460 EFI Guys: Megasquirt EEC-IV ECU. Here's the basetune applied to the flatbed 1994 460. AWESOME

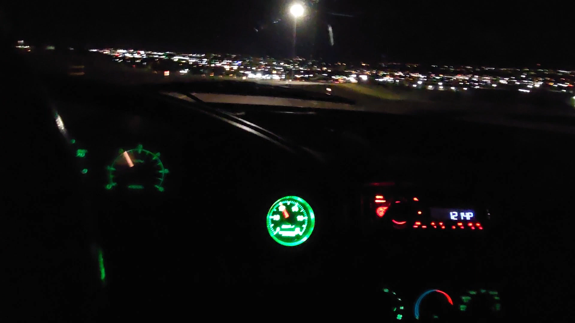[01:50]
I think this will take care of your 585 roller cam you got in there. I'll try to get another video coming up this hill.
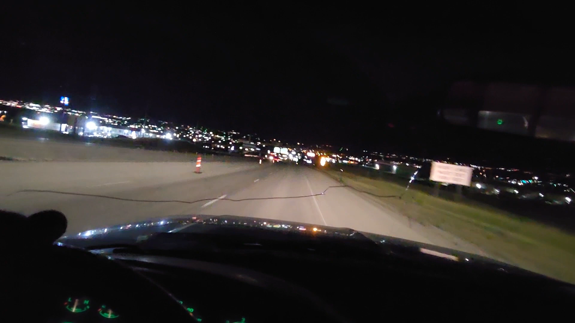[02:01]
It's a pretty steep hill as you can see the city lights down there. I don't want to say this is like 6% grade, but we got some weird construction going on here. So, I brought the laptop. I might do some tweaking around. But yeah, she's idling nicer than that stock ECU would let it do. So, I think it'll work pretty good for yours. Oh, that's right. I set the cruise a little bit on the fat side.